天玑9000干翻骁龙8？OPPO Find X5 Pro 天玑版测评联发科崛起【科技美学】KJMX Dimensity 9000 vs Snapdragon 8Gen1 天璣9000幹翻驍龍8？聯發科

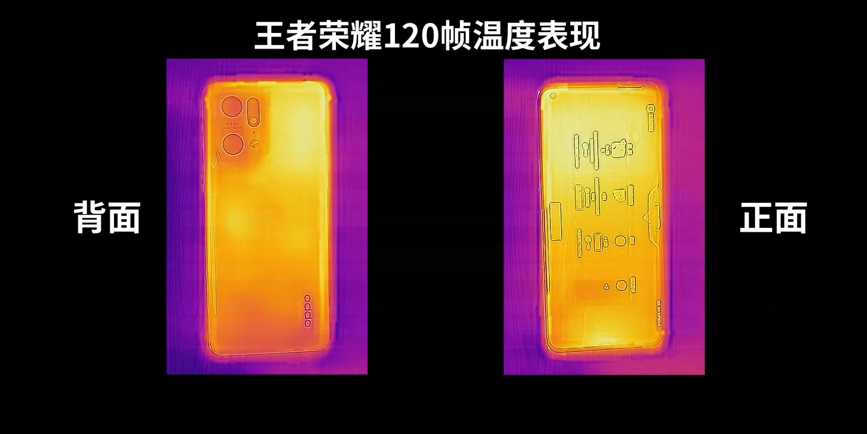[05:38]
发射区域通过图中你可以看到主要是集中在摄像头右侧的部分